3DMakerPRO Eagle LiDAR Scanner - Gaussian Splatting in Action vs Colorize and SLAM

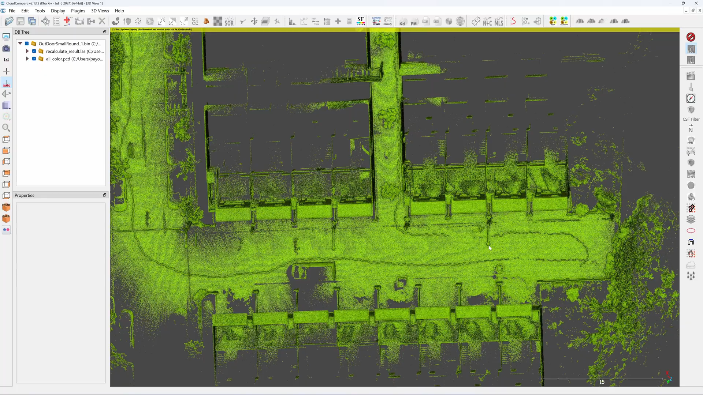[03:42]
few hundred meters and the line that you see is part of my head because I didn't use the filter to filter out the part of my head so it's so you can see my trajectory very clear and this is my starting point right and the point cloud open was processed by using the basic data with a point cloud solving and this
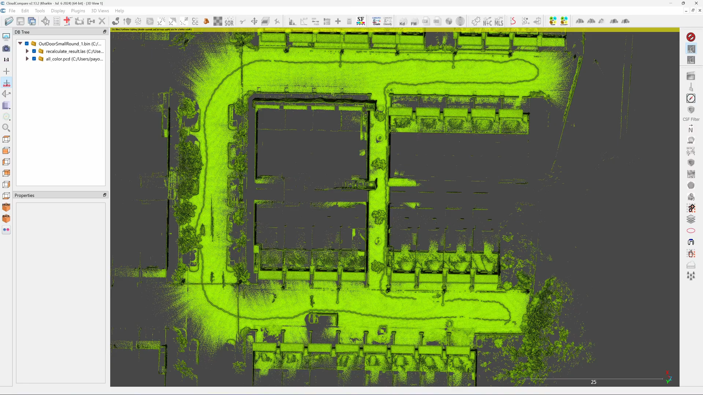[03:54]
will contain SLAM algorithm to correct the error which I show you later and I also make a 3d scan with the color when I process with the with the color lies I don't get the trajectory I
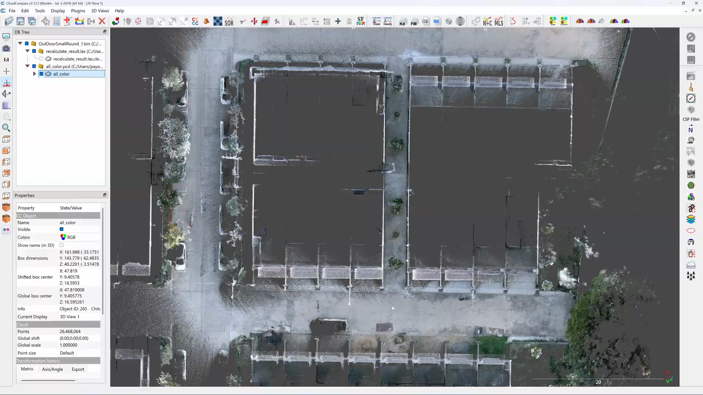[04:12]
think it's only use the IMU from the scanner to stitch the scan together if you look here you can see it why if you look at the wall from
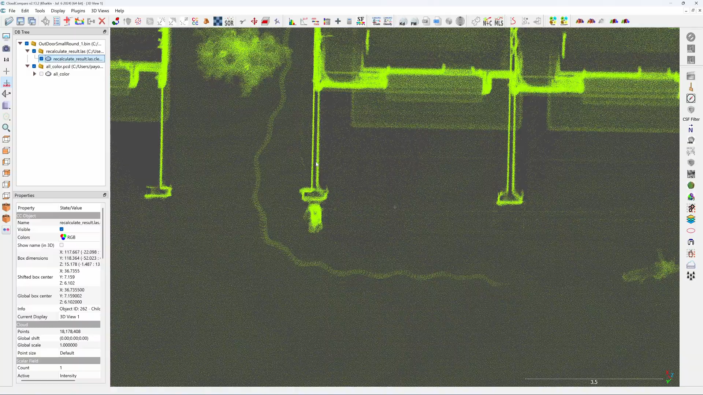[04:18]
the SLAM algorithm you see here all the walls is parallel see here but with the color
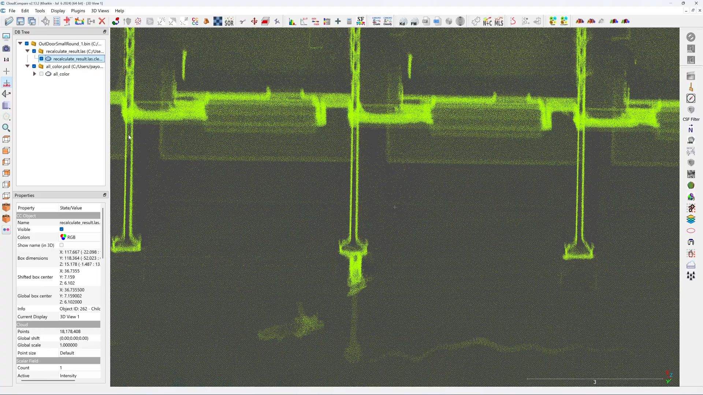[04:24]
with the color see the wall from the color lies process is shifting about 10 centimeters see here the correct dimension you get from this basic data process but
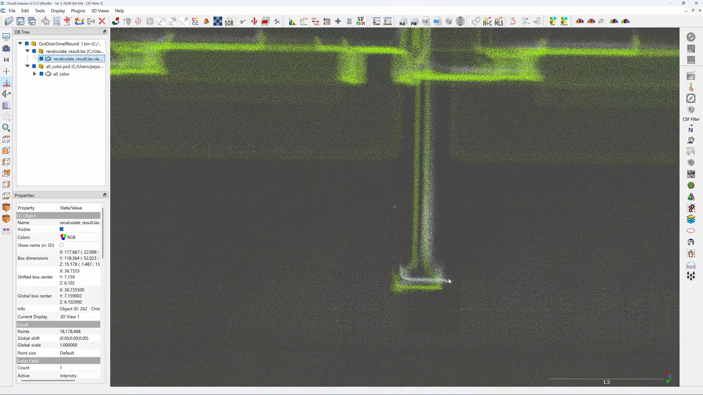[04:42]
for color lies I think you can only use it for presentation and if you want to use it for reversing in CAD for dimension I do not recommend it we have a new menu here called Gaussian
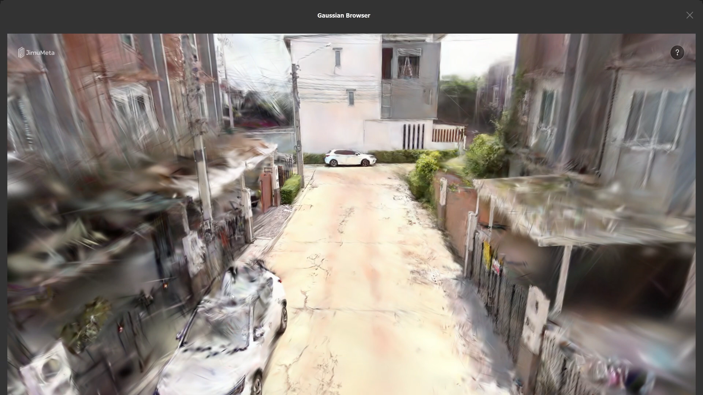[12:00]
like a drone okay it's a drone at the top of the car is not scanned right so the image information is missing okay
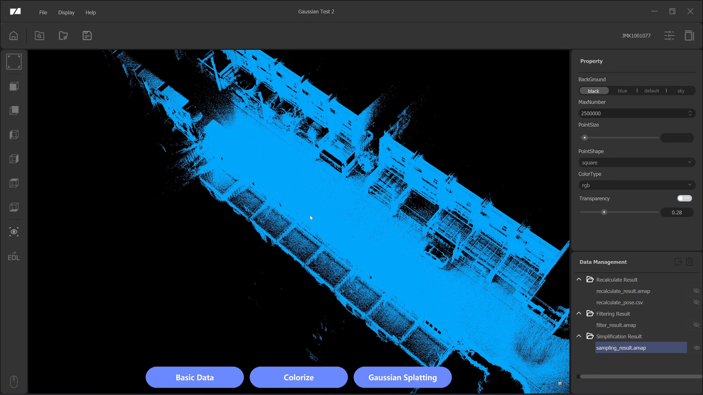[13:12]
slam algorithm if I turn off the point cloud and you can see the trajectory this will be my start and
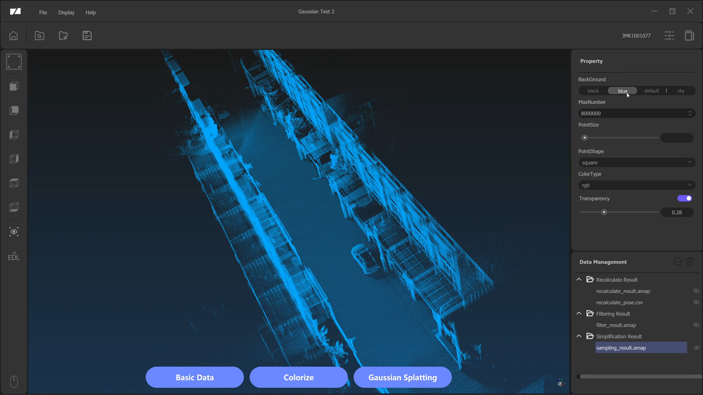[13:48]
I like black color next let's try with the color lights color lights does not implement slam algorithm after this I will compare this two point cloud together
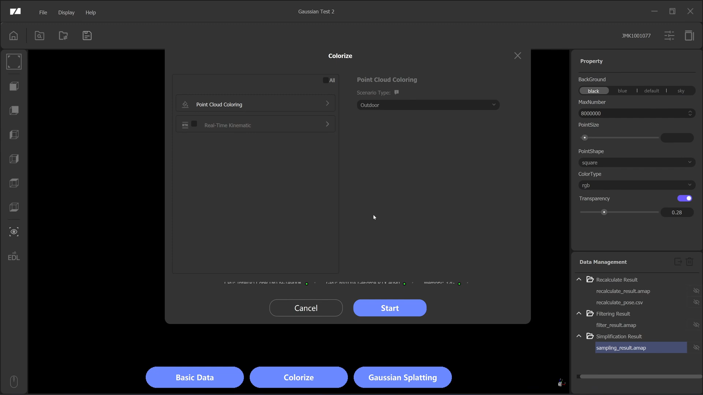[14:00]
and you will see that with the color lights one the dimension is different from the one with the slam algorithm when shading with color lights it will use all of the CPU
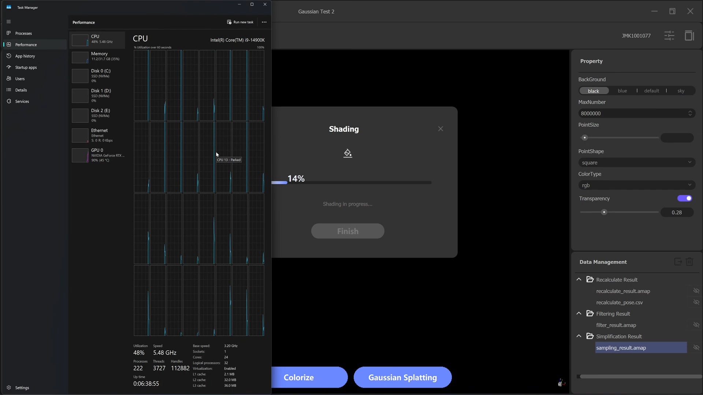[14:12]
cores okay here's the color lights point cloud with a transparent view if I turn off
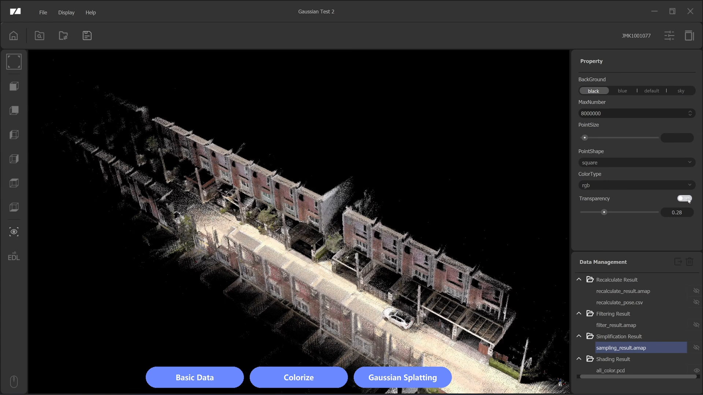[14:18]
transparent it will be like this if I turn on it will look much better okay the point cloud
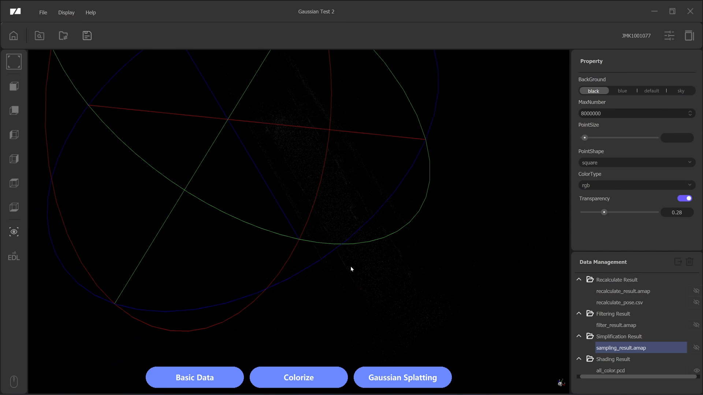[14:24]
looks very clean alright let's compare this two point cloud together so I do this in car compare
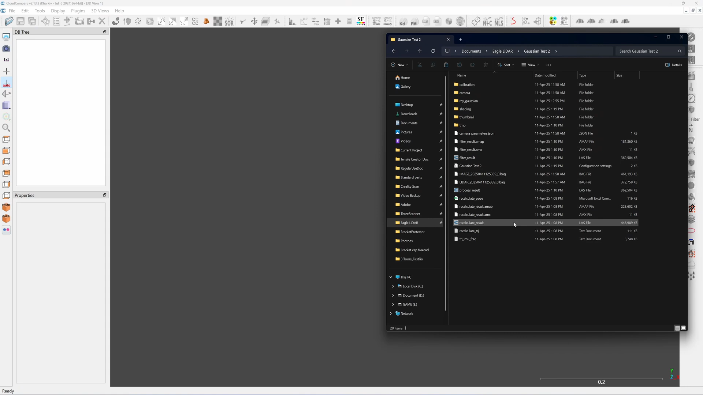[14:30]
I'm going to drop in the slam algorithm scan here first one and I'm not going
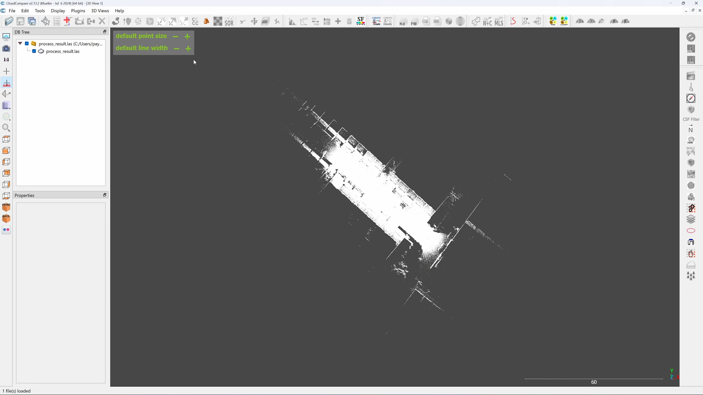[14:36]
to move it let's change the color to a bright green color I'm not going to change
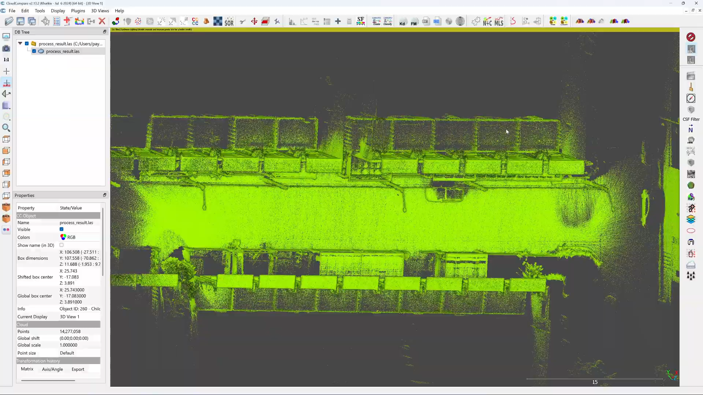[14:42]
the position so now with the with the filter applied it's quite clean the point cloud
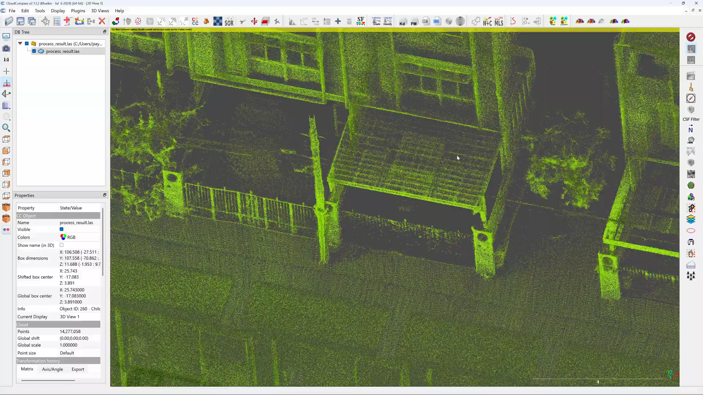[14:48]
is very clean this block of the house is five meter away and it's quite
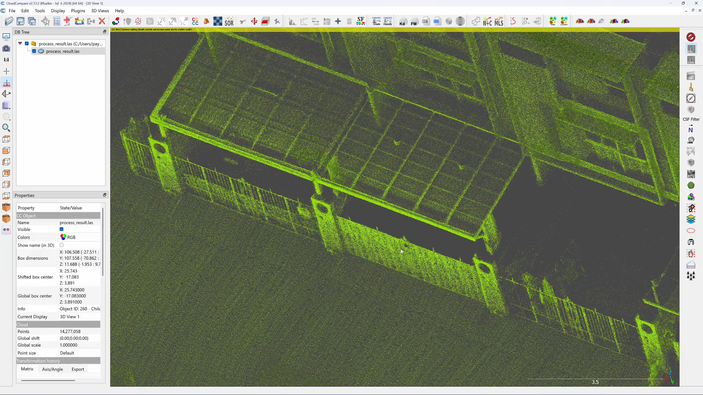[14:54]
accurate because there is a land pinned in front of the avimature distance
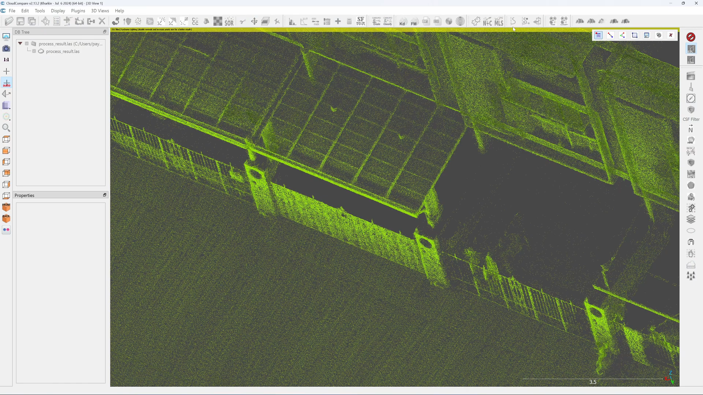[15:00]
between these two okay this point to this point okay see here
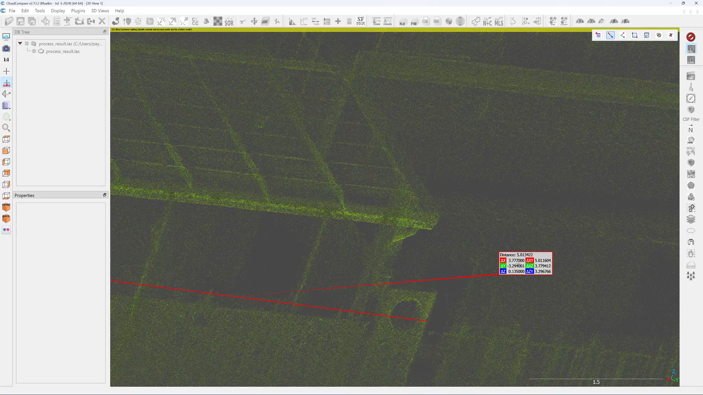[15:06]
5.013 so the distance is quite correct let's
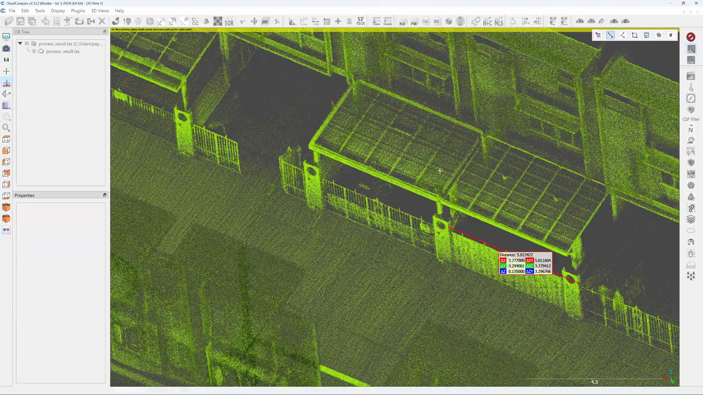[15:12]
try three blocks three blocks should lead 15 meter right one two and three third blocks here click on the point cloud here yeah 15.016
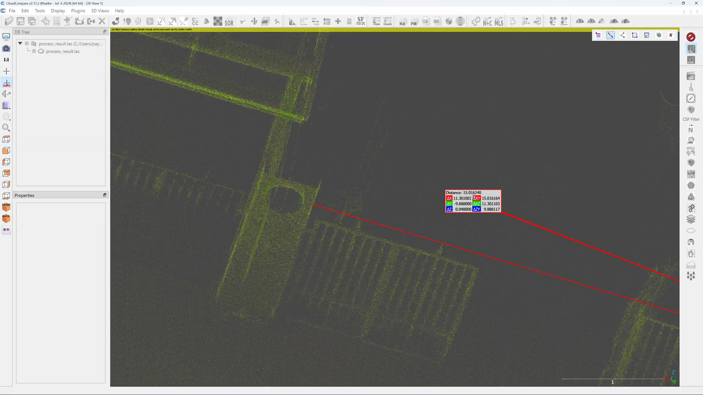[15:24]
so it's about 16mm earlier
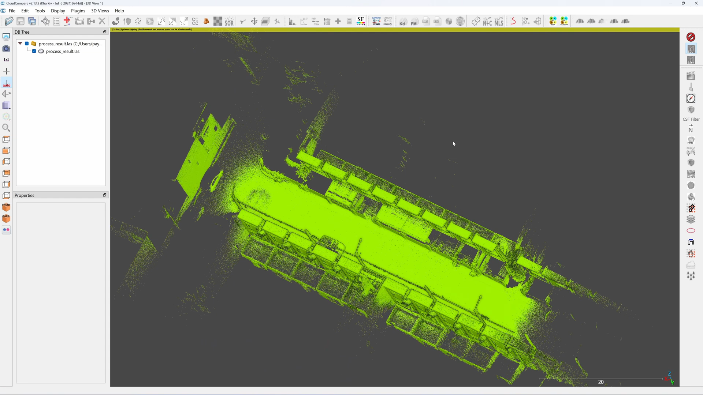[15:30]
okay let's take a look at the colorized point cloud so the color color is in the shading folders it's a pc device
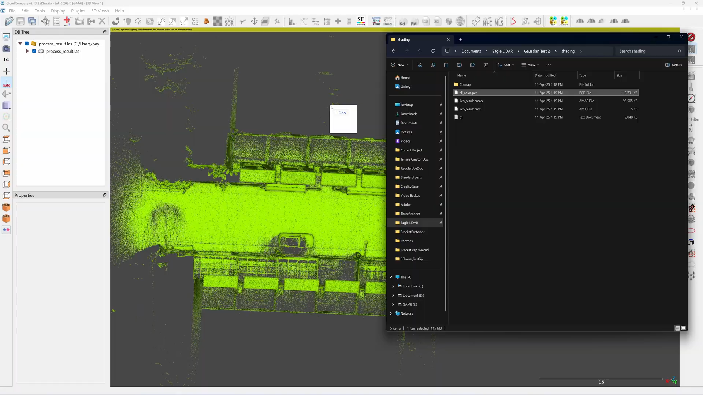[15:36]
so I just drag and drop it here see the it's overlapping see here the
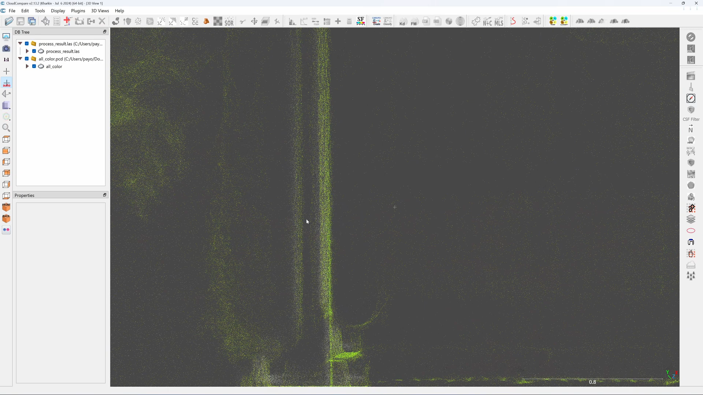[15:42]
color point cloud doesn't align with the slam point cloud it's move I think about three centimeters see here it doesn't match the columns here
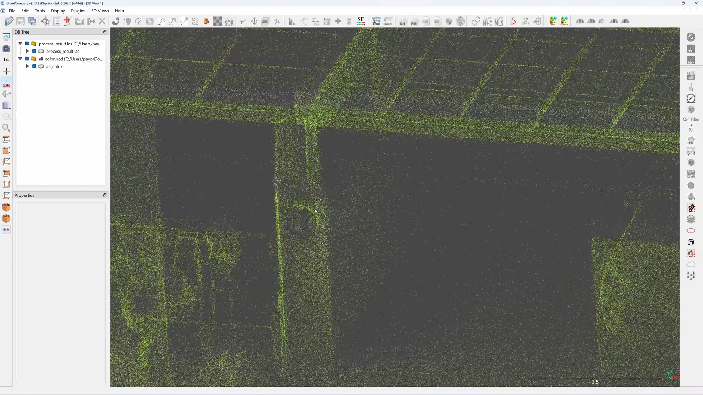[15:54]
it is not aligned see here the color one will give you a long reading see the
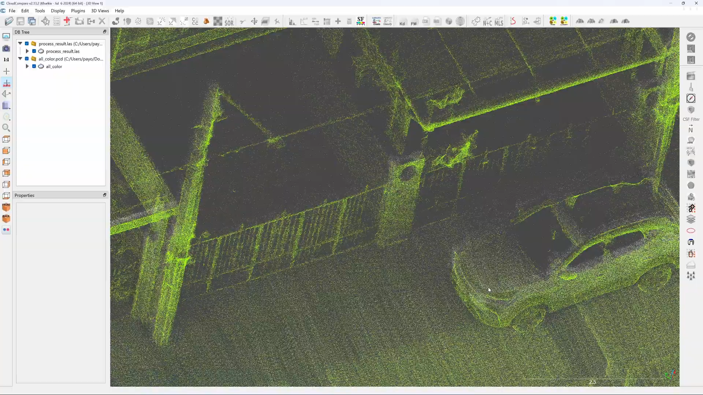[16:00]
car the car point cloud when I overlapped it it's quite different in the position of the point cloud here so it's the color one will be okay for
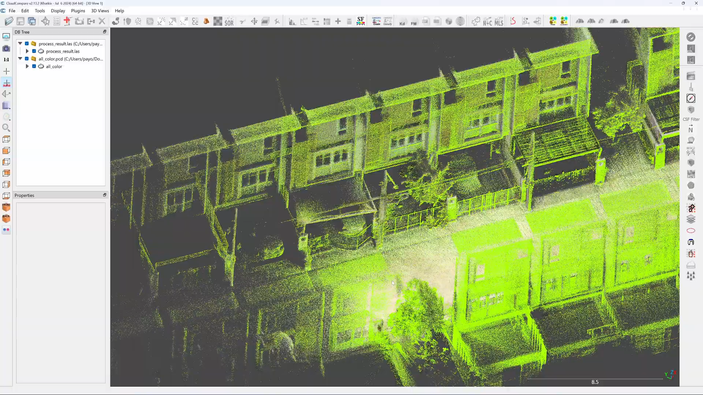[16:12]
presentation but I don't think that you should be using it
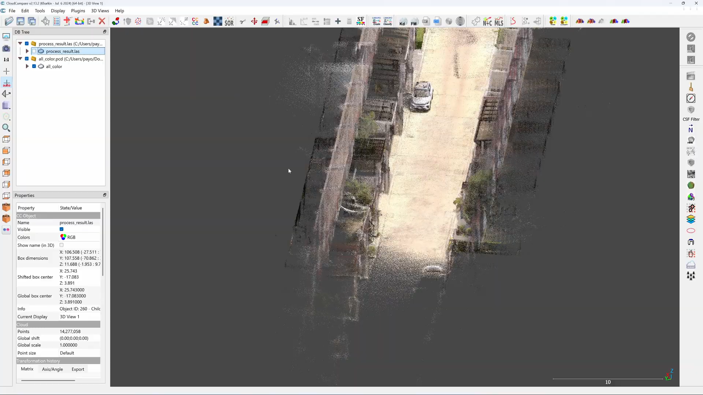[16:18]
for survey results because there is no slam algorithm applied